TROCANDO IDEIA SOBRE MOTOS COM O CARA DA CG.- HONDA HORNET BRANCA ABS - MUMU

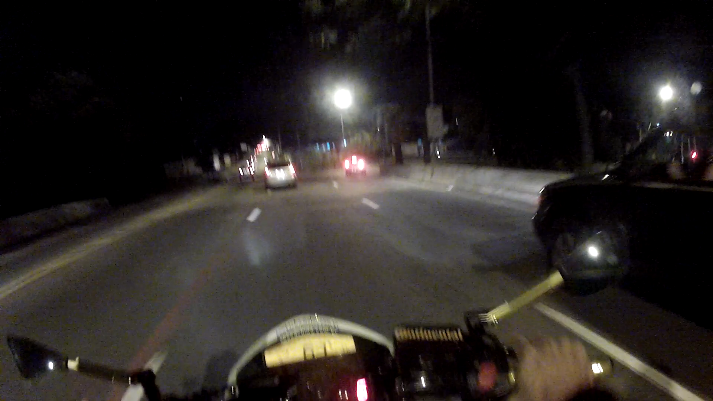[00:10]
mais precisamente aqui na alça de acesso a Marginal vindo da ponte Cidade Universitária Acabamos de sair da Praça Pan-Americana Então estamos aqui na alça de acesso para Marginal Pinheiros, vamos pegar a Marginal Pinheiros agora sentido Interlagos
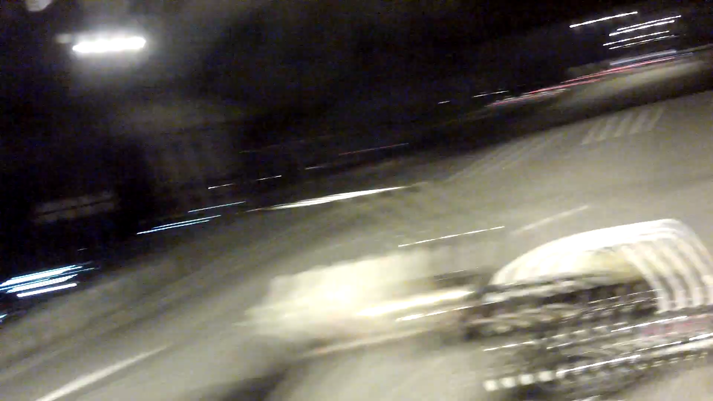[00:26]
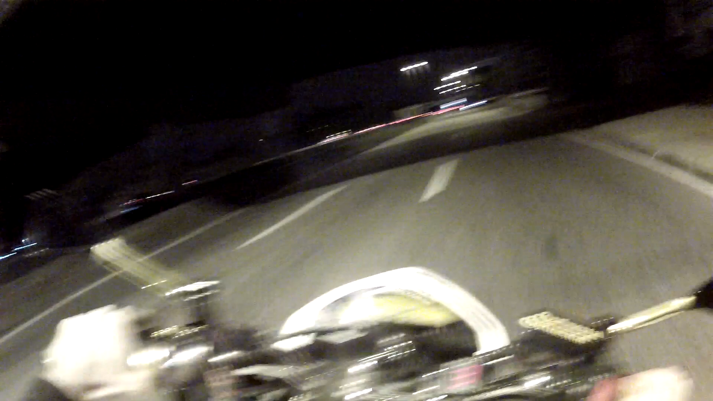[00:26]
Estamos indo para mais um compromisso nosso aí Agora são meia-noite, onze
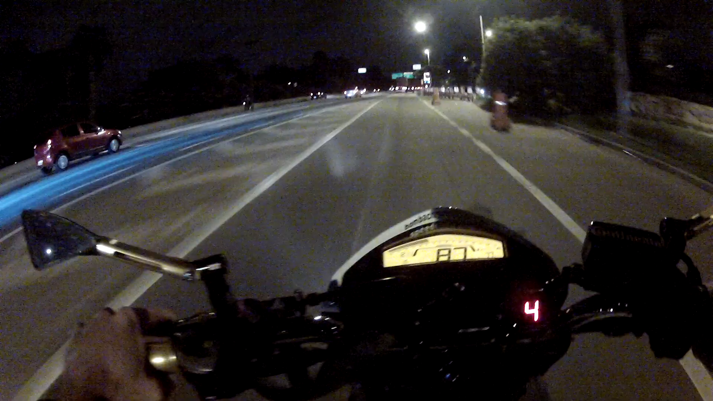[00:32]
Marginal sempre muito esburacada, ondulações né, que aliás não tão esburacada, mas com muitas ondulações
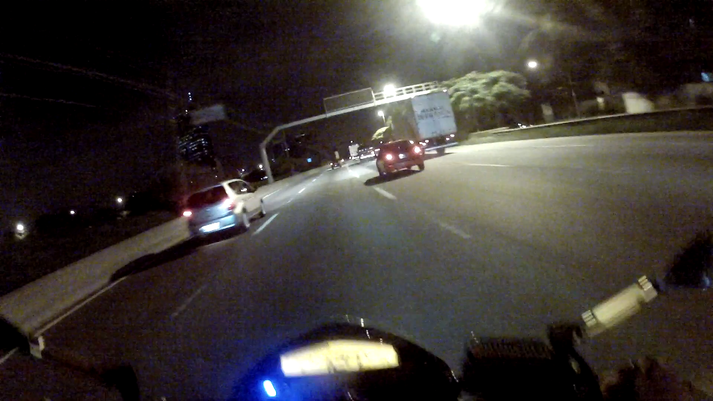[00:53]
Sempre atenção máxima nesse trecho aqui Trânsito diminuiu,
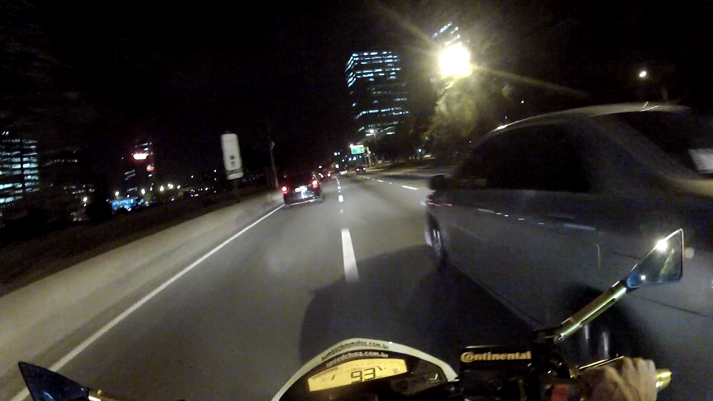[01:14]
estamos vendo viaturas ali na frente Não sabemos se é viatura, que tipo de viaturas, mas são viaturas, ou é uma viatura
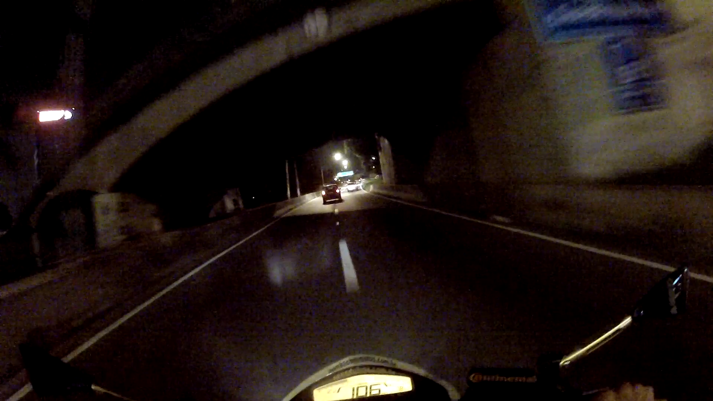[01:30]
Virou ali eu acho a viatura hein, ó apagou a luz, não tá ali, acho que é ambulância Vábulas Vábulas Vábulas
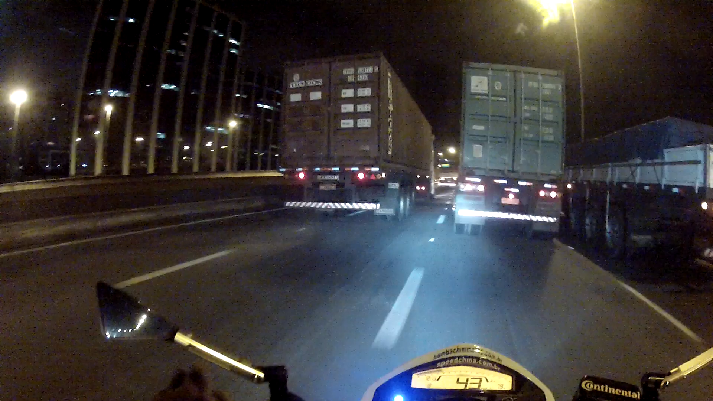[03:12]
Caminhões na outra faixa Todas as faixas ocupadas por caminhões Bacana CT, cadê a CT? CT não está em lugar nenhum
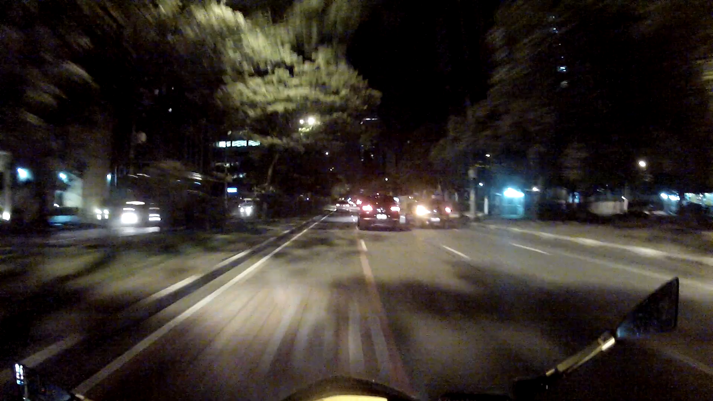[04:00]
Vai lá, Tchul Estamos aqui na Avenida Luiz Carlos Berrine Que concentra aí Se não o primeiro,
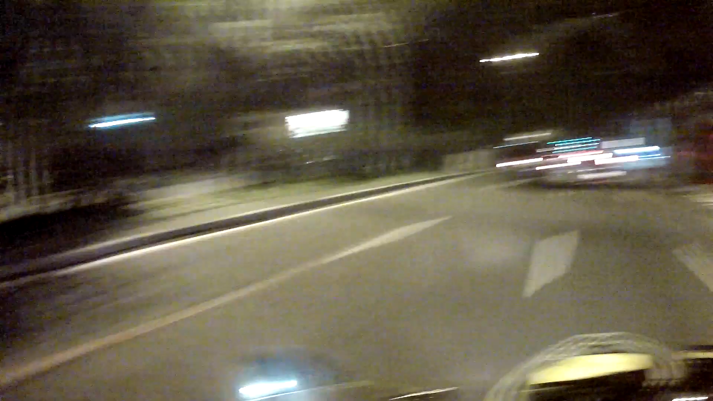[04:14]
o segundo centro financeiro de São Paulo Acho que o primeiro ainda da Avenida Paulista Mas aqui a Berrine cresceu demais, demais, demais Aqui é um dos prédios da Vivo na Berrine
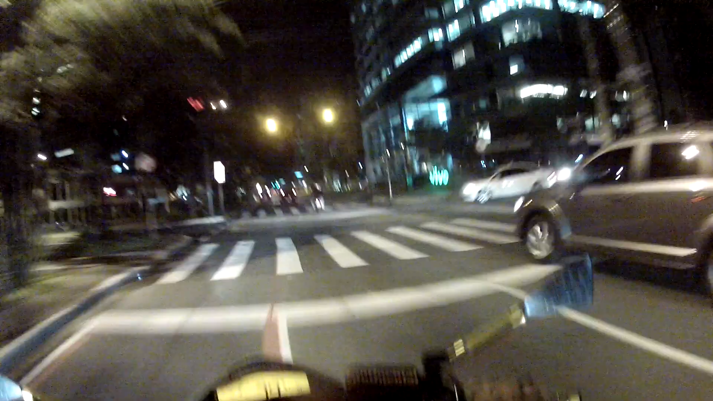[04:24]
Edifício Eco Berrine Um edifício aí todo pensado para poupar Energia Todo em vidraçado Tem diversos mecanismos aí De prédio sustentável Reutilização da água da chuva Vagas exclusivas aí Para quem vai com carro com combustível alternativo
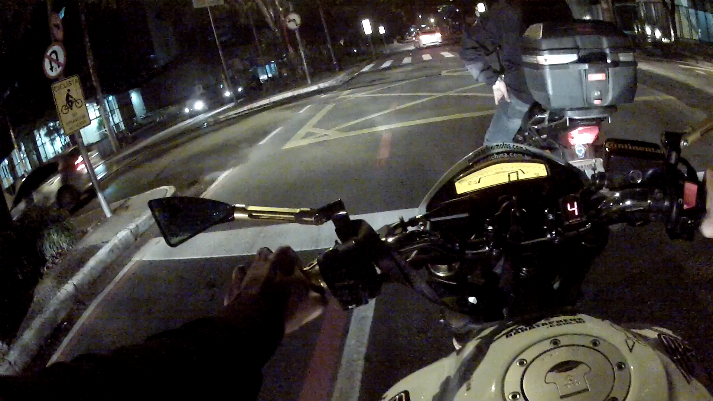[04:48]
Um prédio bem bacana Na Avenida Luiz Carlos Berrine
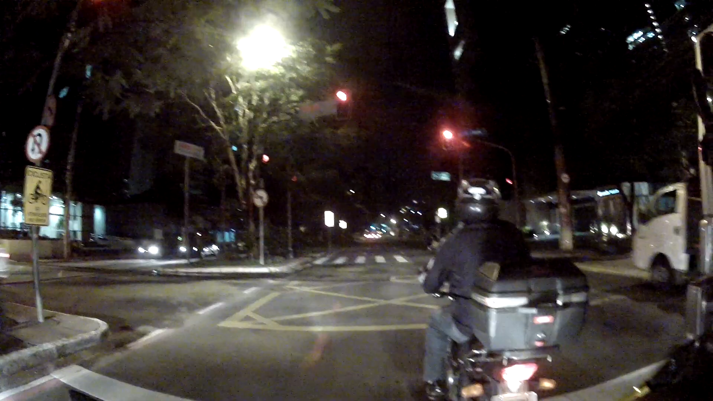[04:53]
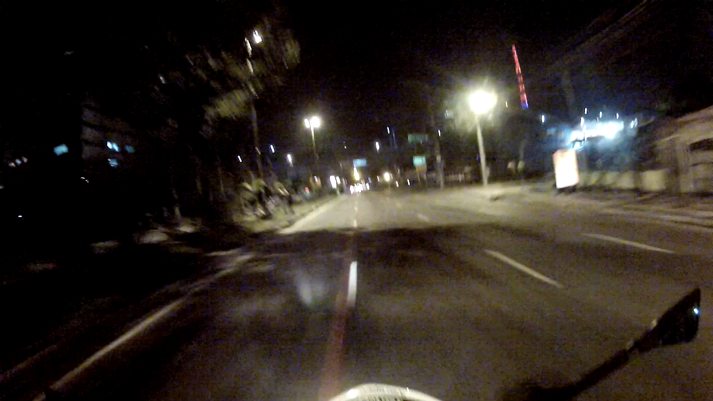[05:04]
Ah, eu sabia que ia fechar Mas desgrila Aqui tem radar ainda Esse que é o pior
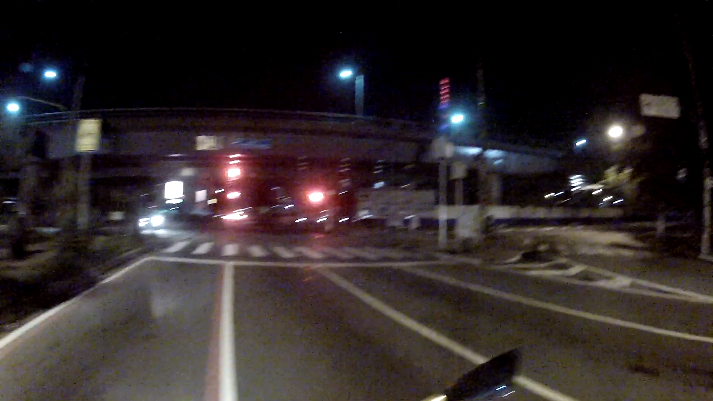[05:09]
Esse que é o pior E aqui é o pior lugar de São Paulo Um dos piores lugares de São Paulo Para parar, né?
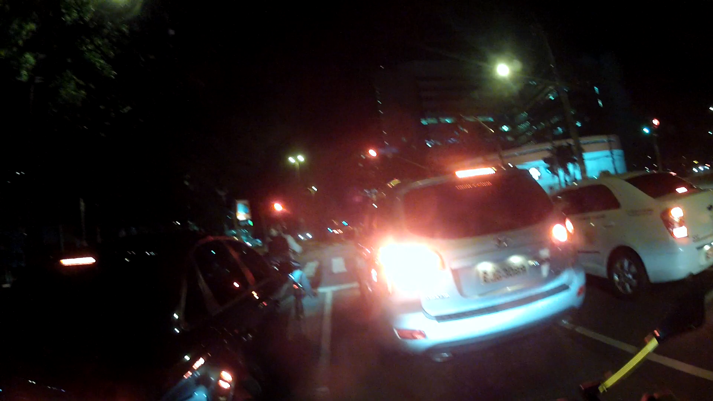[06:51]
Será que compensa ir para o outro corredor? Não sei nem se vai dar tempo Aqui a gente está meio preso Vai abrir Nem compensa Vamos, tio